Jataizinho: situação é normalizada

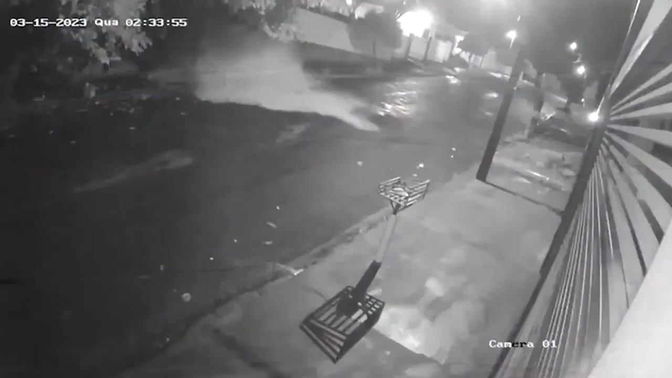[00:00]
Vamos atualizar, Jataizinho. Essa tromba d'água aqui foi por conta do reservatório que se rompeu na semana passada.